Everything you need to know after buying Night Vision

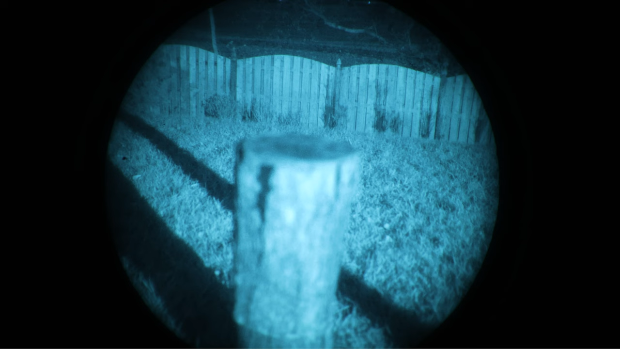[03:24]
narrows it cuts the amount of light but also changes the focal length to give your eye a larger depth of field allowing you to
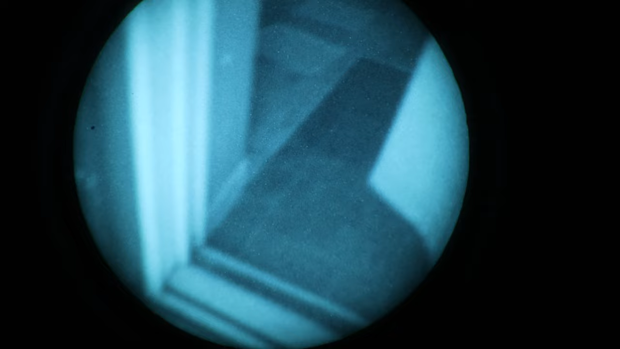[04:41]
the iris is extremely useful when moving from a longer focus range like outside and transitioning to inside where you need to see closer objects you can just close the iris and you gain a much larger field of view
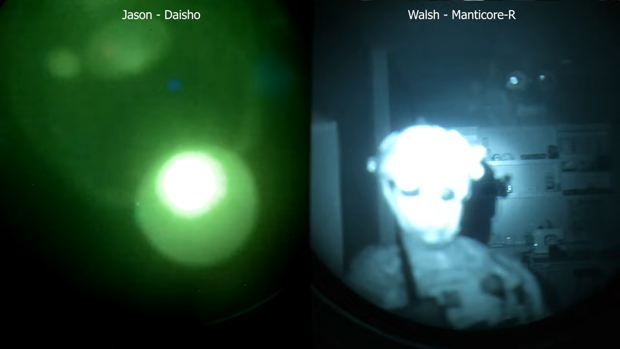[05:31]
irises and every time I came in and everything I was using it just completely blinded him so be aware that your team configuration
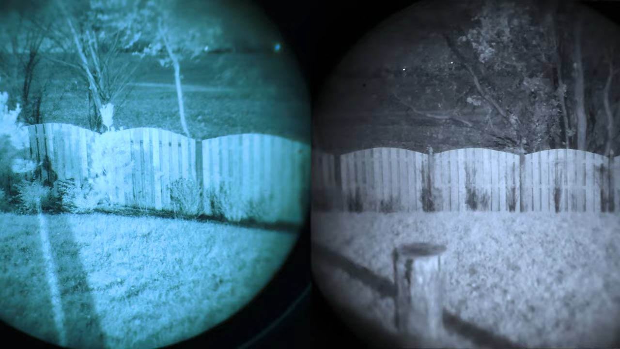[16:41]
color of your night vision to match a thermal white hot or black hot colorway by having your nods now match the same white black color pattern and it's supposed to help your brain make sense of what you're looking at so that you have both images in at
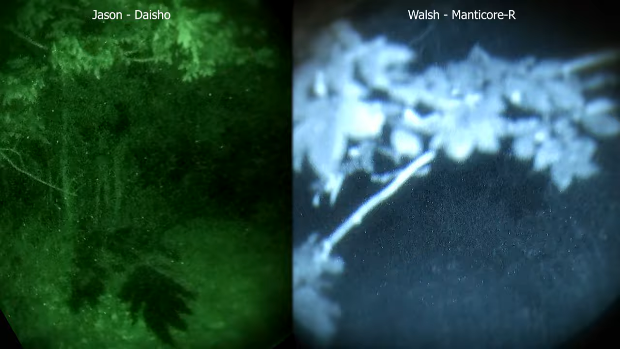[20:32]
the recorder connects into again standard pvs-14 style optics and has the camera just at the bottom of your field
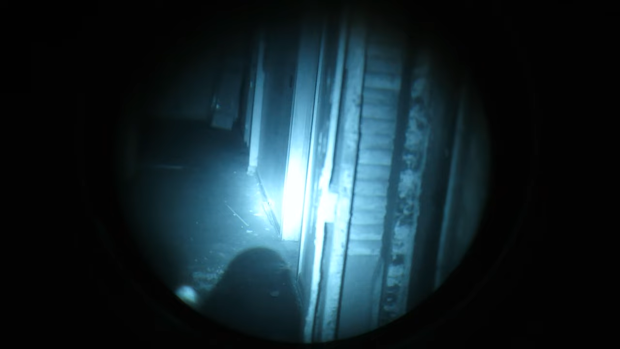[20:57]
friends later one thing i like about the nvgr pro is it also records in 1080 2k and 4k plus it has an internal battery that lasts two to three hours now as it has that two to three hour battery it
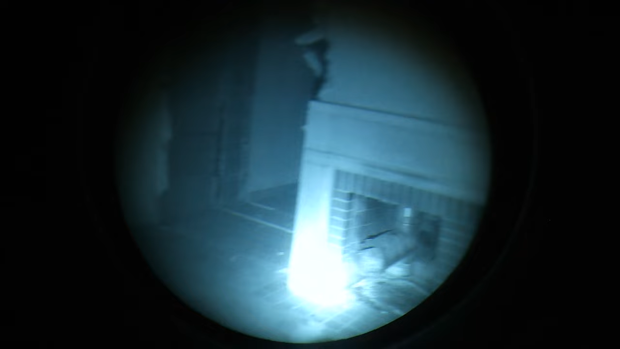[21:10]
can be a little bit limiting so i'll say one trick that i learned is i just use a battery bank and i connect into my gear and connect into here and then i just hit record
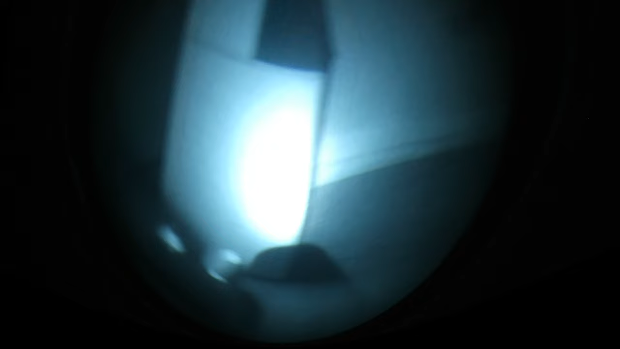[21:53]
distorted view i just want you to be aware of that because some of these optics can be very expensive and then some of these recorders can be really expensive